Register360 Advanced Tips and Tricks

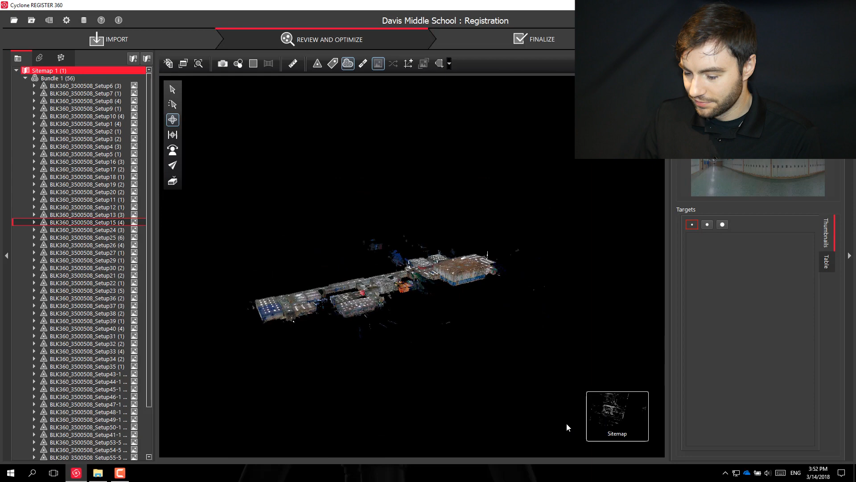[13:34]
just check the true slicer really quick, so if I'm in my sitemap,
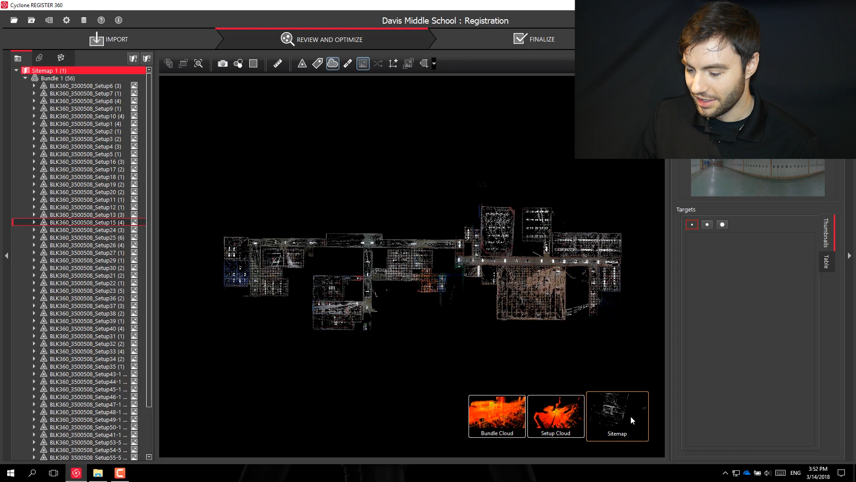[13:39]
I can select the bundle and go to true slicer. This will slice the cloud. Everything will be a different color. So I can slide this location up and down
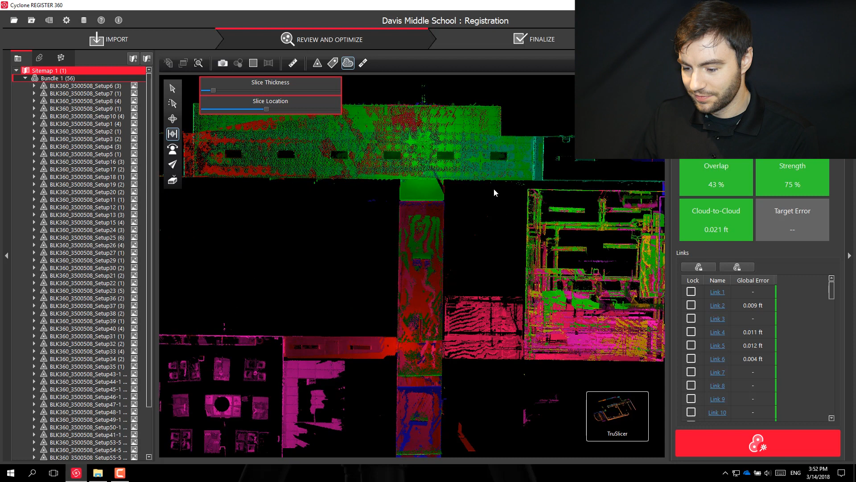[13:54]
and zoom
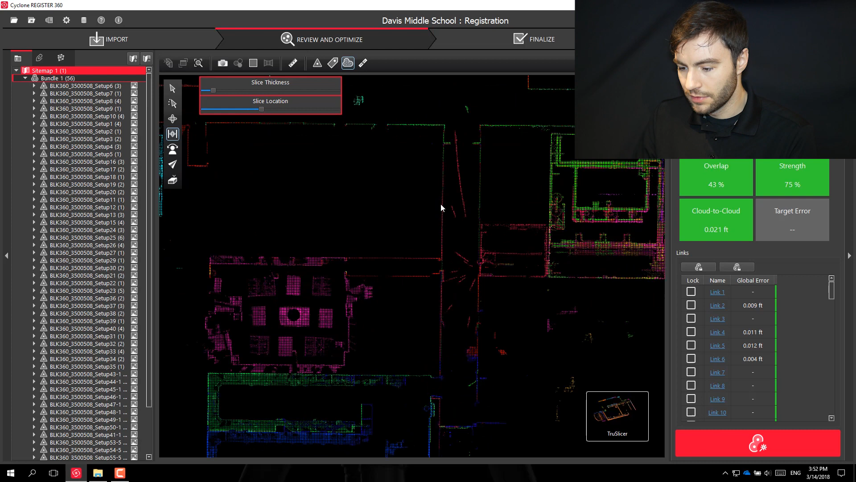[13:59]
in to make sure all my clouds are lining up.
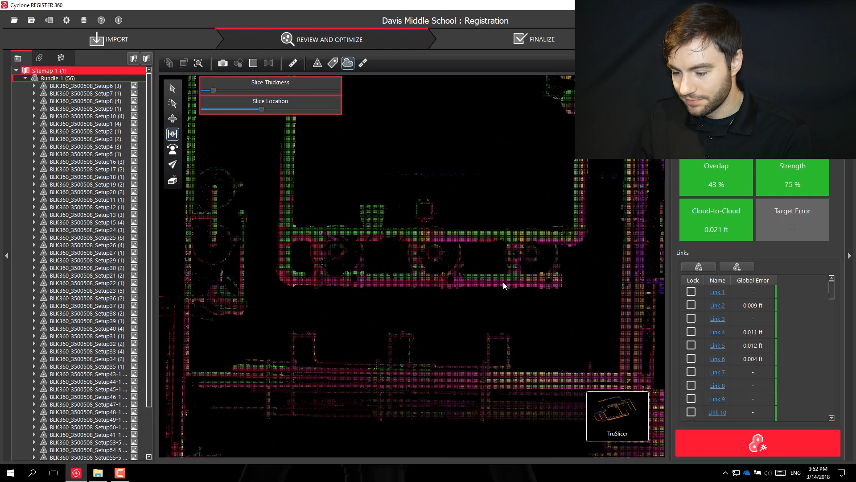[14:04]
Everything looks good to me.
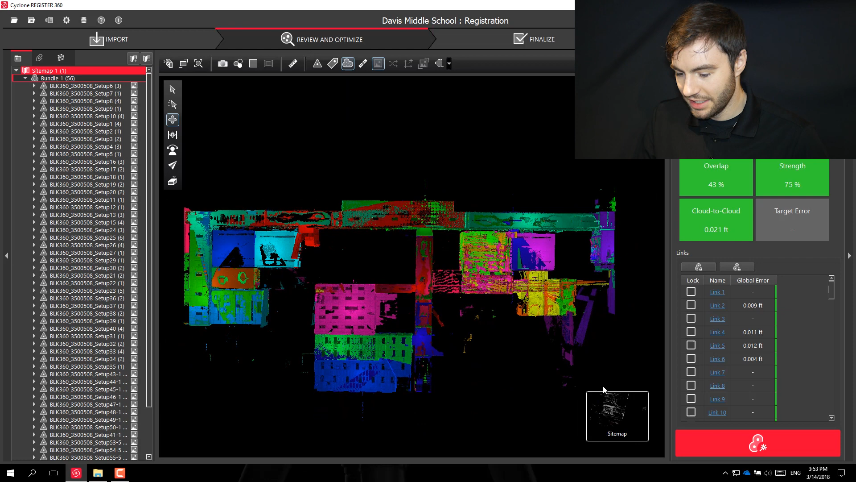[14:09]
If I wanted to take a picture, I could do that. Take a screenshot of this right here.
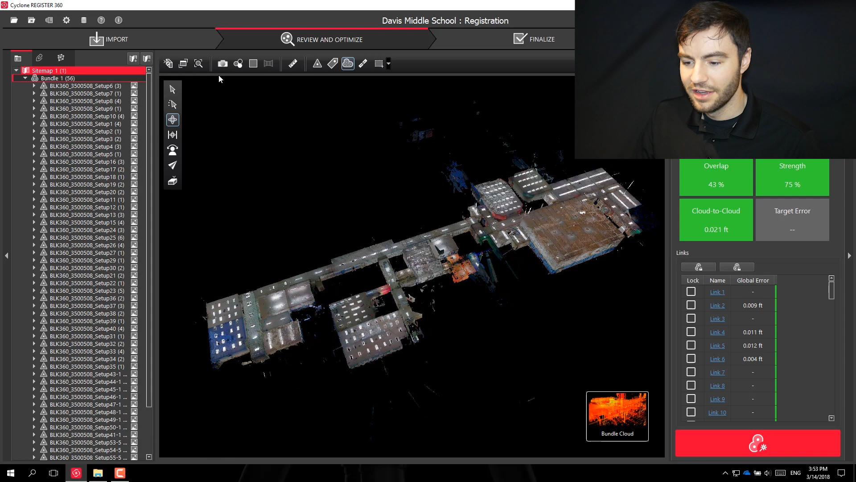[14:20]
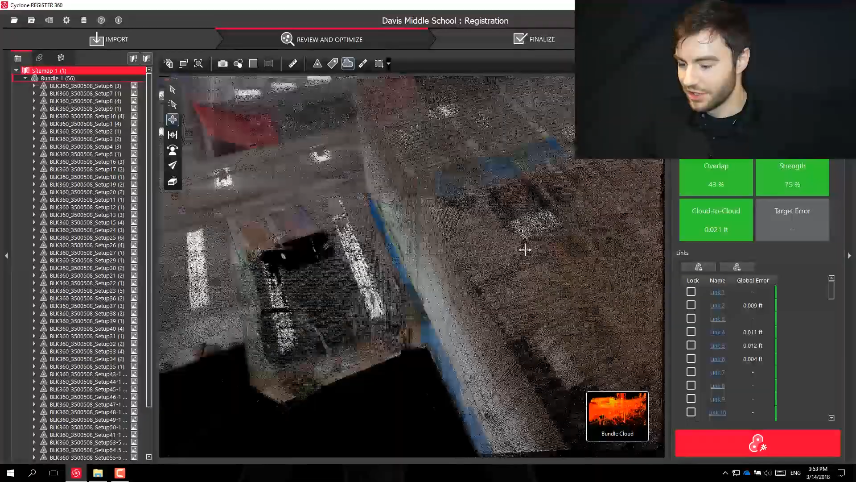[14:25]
If I even wanted to go inside ... Take
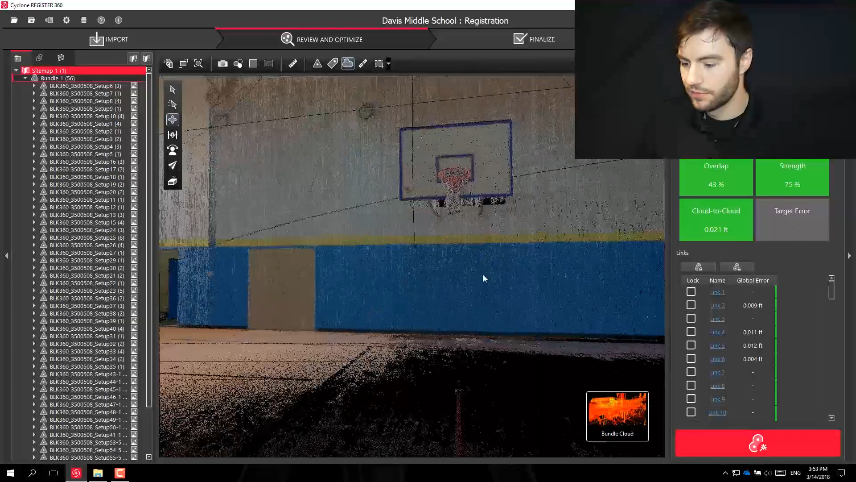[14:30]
a screenshot here, I could ...
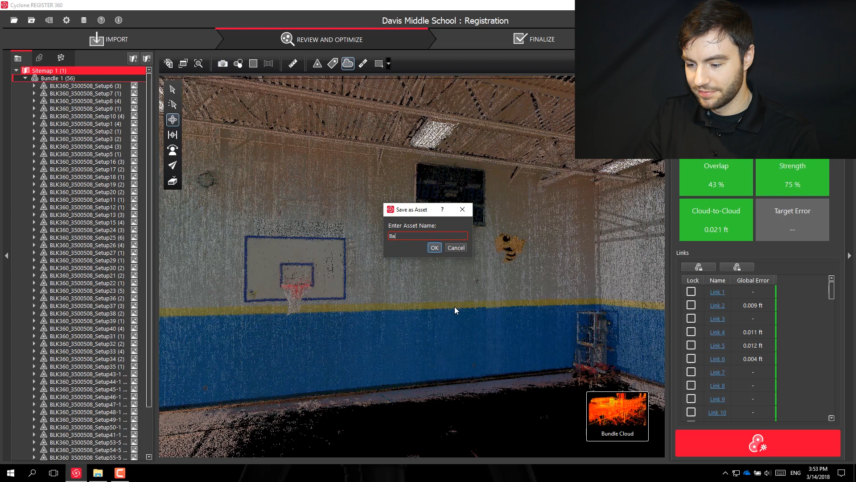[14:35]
Each of those images will be saved as an asset,
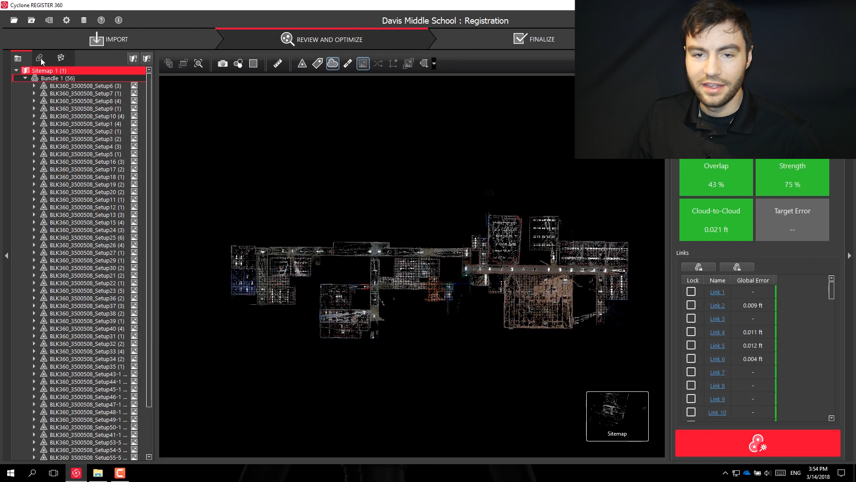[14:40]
so what I can do is right click on that image that I took and I can set that as the project thumbnail, so when I go back into Register 360,
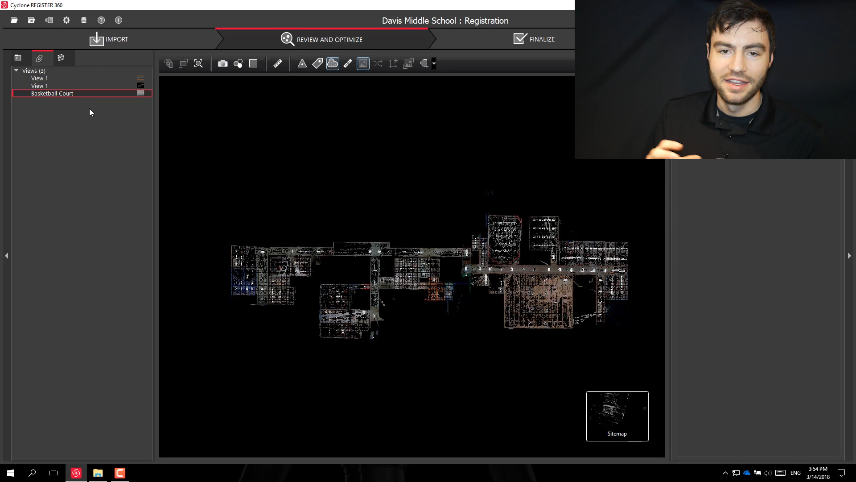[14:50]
you'll see that the thumbnail has changed to that image instead of the Leica logo. This looks good to me, so I'm going to go ahead and finalize it.
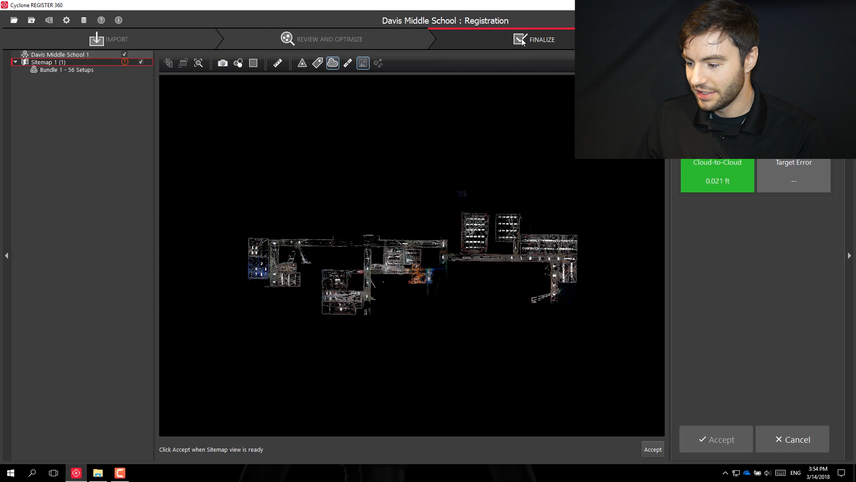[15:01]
I can choose the image for my sitemap, accept it, and accept the results.
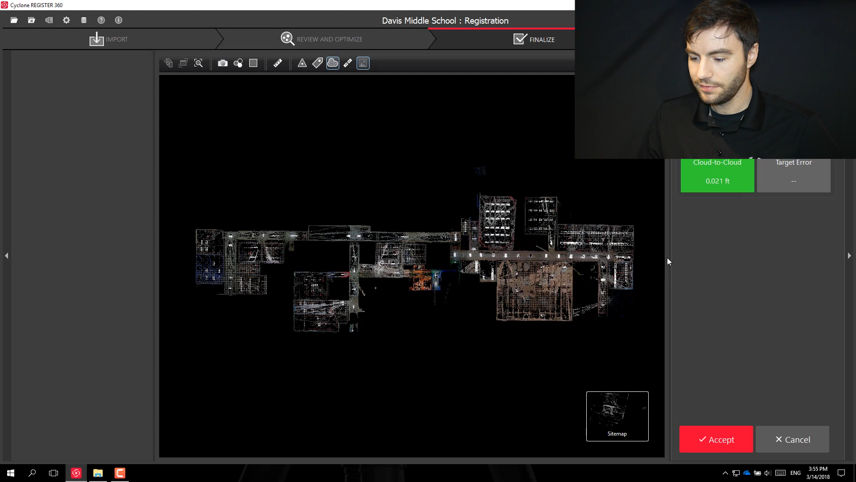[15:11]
And at this point, I could create my report and then publish to TrueView, Jetstream, or an E57 point cloud file.